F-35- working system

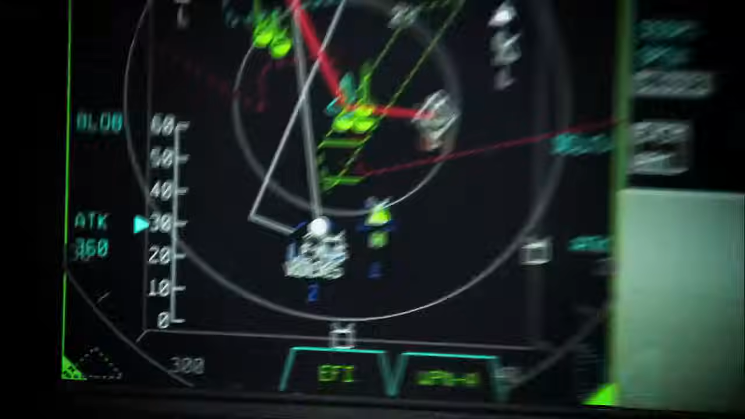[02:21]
of the sensors and all of the data link and all the communications that are becoming the future of aviation.